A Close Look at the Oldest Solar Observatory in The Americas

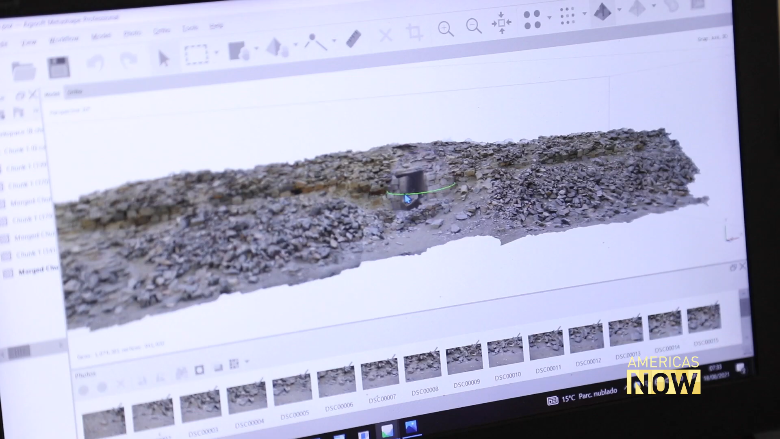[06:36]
The result is a 3D mapping of the restored sites as they would have looked in their prime.